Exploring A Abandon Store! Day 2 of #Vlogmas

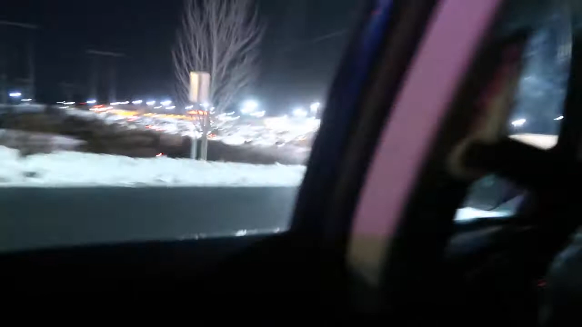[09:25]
Like. Look at that parking lot. Look at that parking lot. Look at that parking lot. It's ridiculous. Like.